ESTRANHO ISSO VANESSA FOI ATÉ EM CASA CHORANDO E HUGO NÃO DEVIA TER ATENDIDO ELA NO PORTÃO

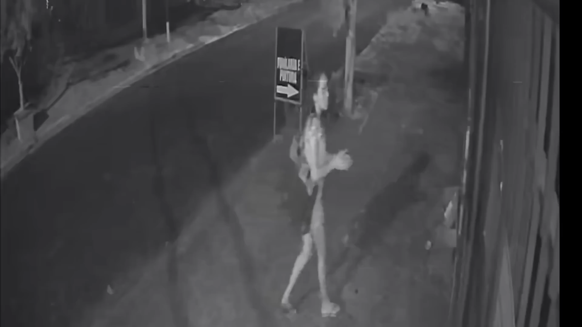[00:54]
Ô tio, tio, tô tocando a campainha ali, tio.
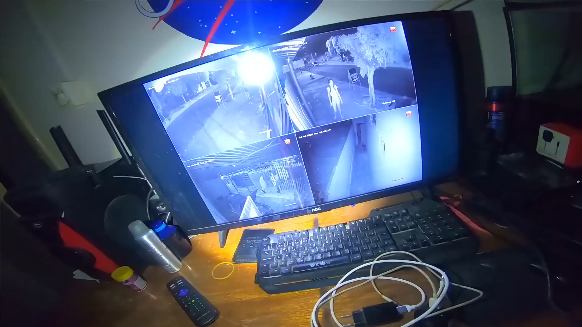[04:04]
É que tem uma pessoa aqui na frente, ela tá batendo palma. Não, onde você fala? Na frente de casa? É, aqui na frente.